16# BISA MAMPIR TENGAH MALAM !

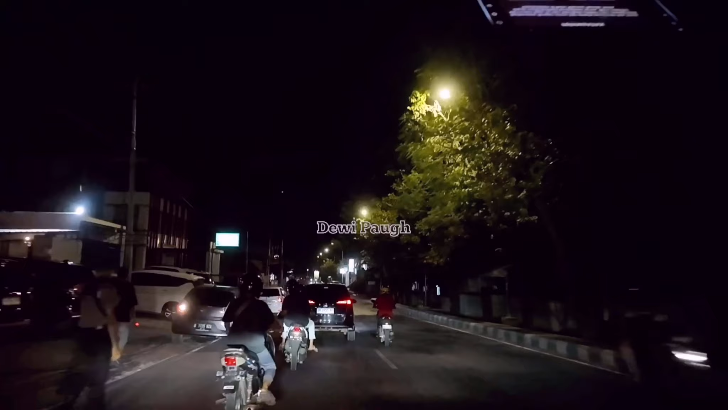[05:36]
Kita sedikit mengalami kemacetan di sini, teman-teman.
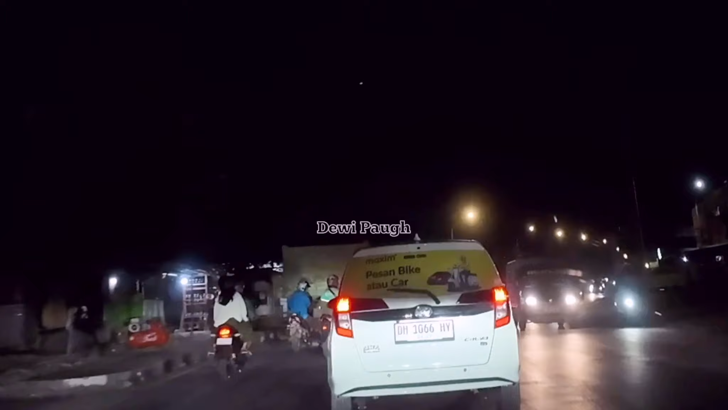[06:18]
Jadi teman-teman, kalau kita bawa mobil di kota Kupang itu harus bernyali seperti raksasa.
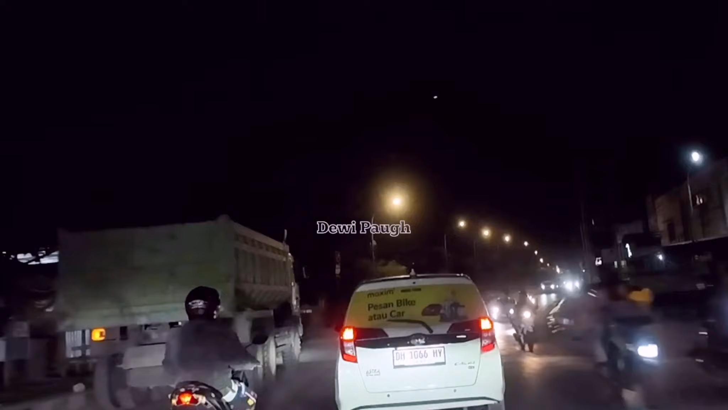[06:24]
Karena sipit-sipit. Memang bawanya pelan, tapi yang dari kanan kirinya ini tidak jelas.